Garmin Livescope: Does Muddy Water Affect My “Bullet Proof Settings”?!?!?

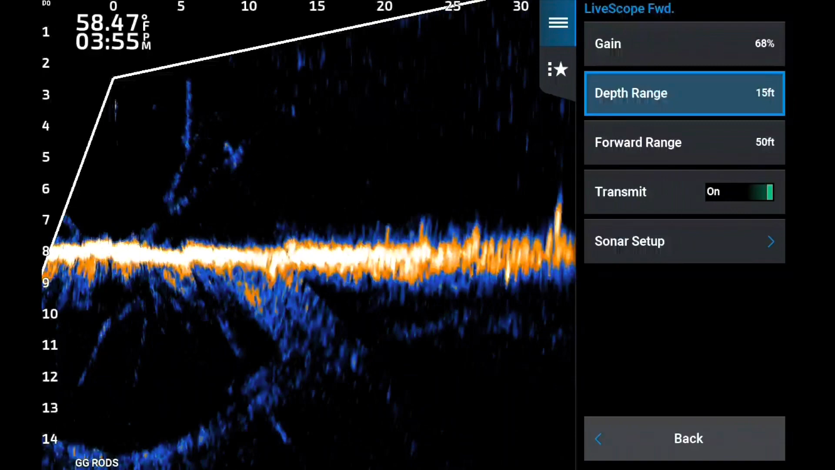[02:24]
On screen: water 58.47°F
most um but first I want to go through um and this is very clear I mean you don't see a lot of particles on the water um but I would go through my settings gain 68 my depth range never goes below 15 feet uh usually it's about plus eight on the actual depth forward range 50 foot uh as you can see rusted steel
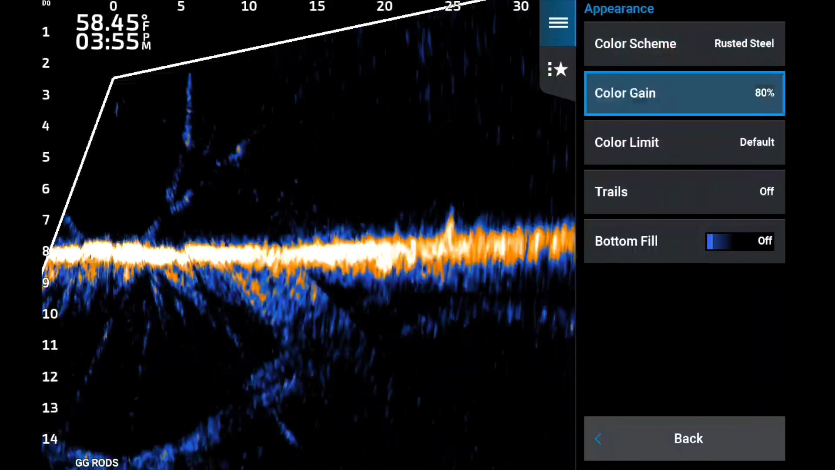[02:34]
On screen: water 58.45°F
color gain is about 80 so I haven't dropped that down to hide anything color limit of course zero
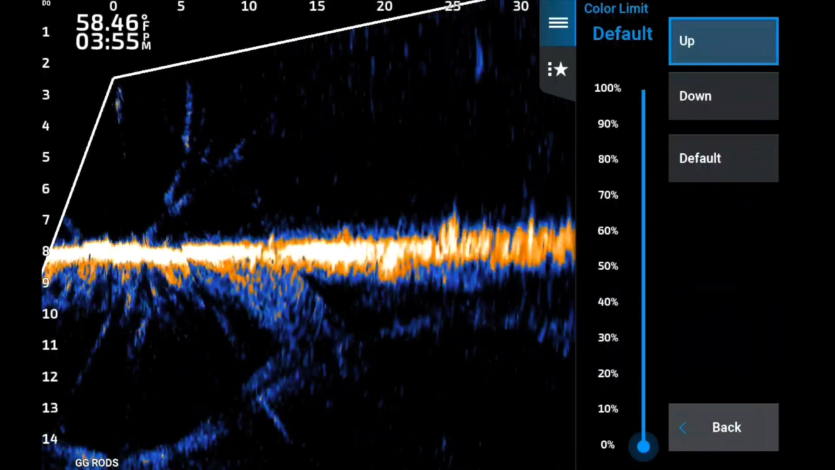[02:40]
On screen: water 58.46°F
haven't used that to hide anything just in case people are going to ask for that uh layout as you know beam icon off that lets you know that it's uh been calibrated um
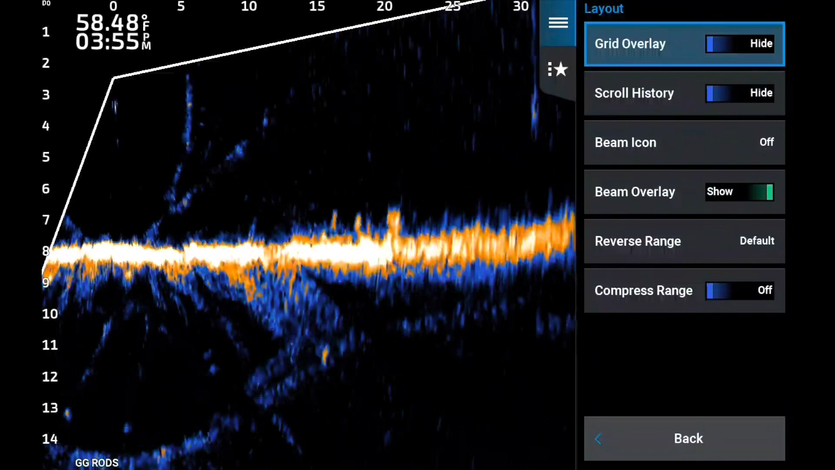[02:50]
On screen: water 58.48°F
there's no grid overlay on this I do use it on perspective mode um reverse range usually use it in default that way I can hide my little um overlay
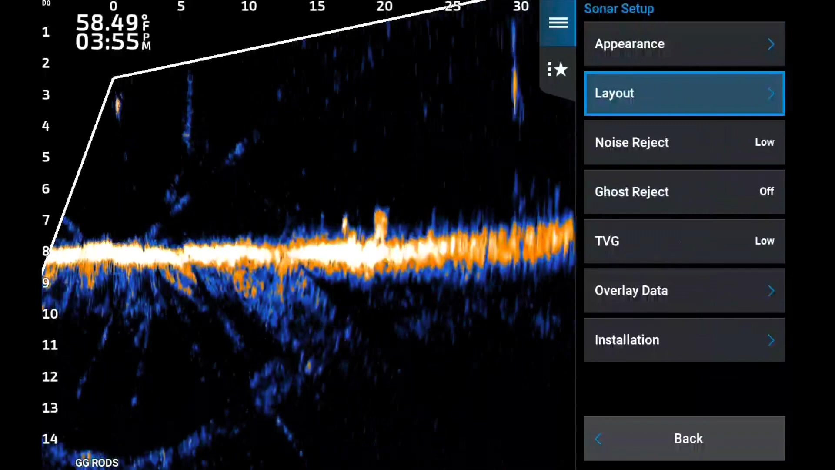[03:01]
On screen: water 58.49°F
data up in the corner noise reject low that's my normal ghost reject off tvg low
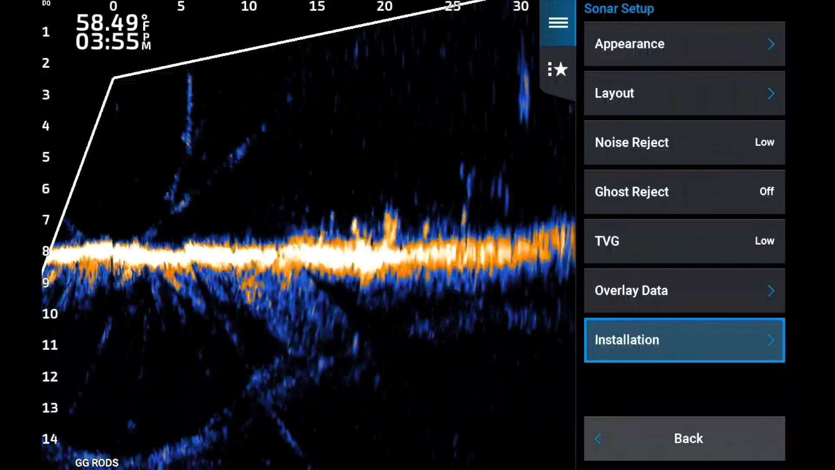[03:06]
On screen: water 58.49°F
so you know I haven't changed anything two and a half foot on my install depth that helps me see
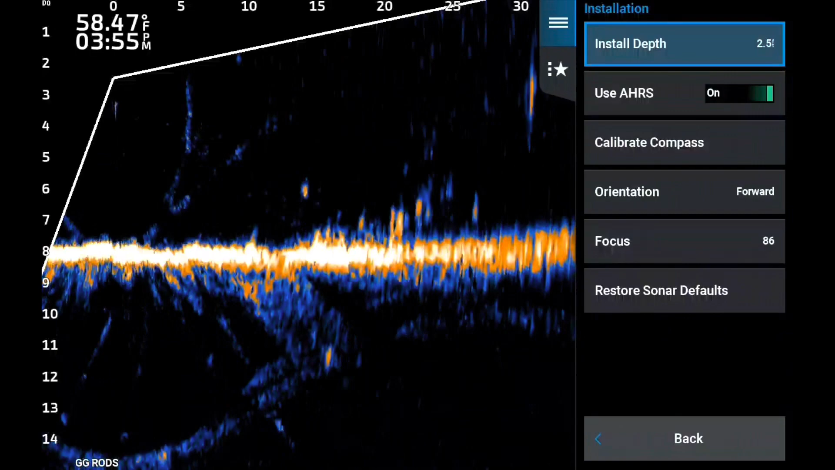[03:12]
On screen: water 58.47°F
my bait splash when I'm in the water helps me see that crankbait when it's coming down and things like that and um focus um I'll show you when you're in very very shallow water that one particular beam that's about five to ten foot that sometimes will get a little bit off and you really can't get it perfect
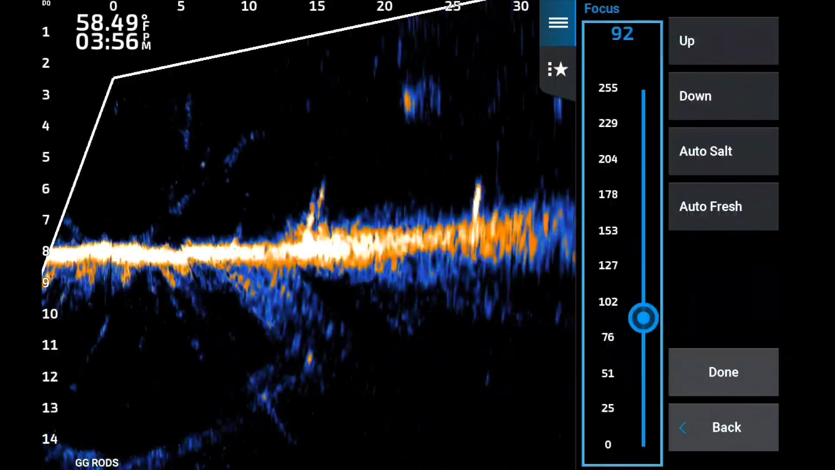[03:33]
On screen: water 58.49°F
uh until you get out to deeper water where you can really line that up you'll notice that sometimes on the videos but as a whole everything is exactly what I use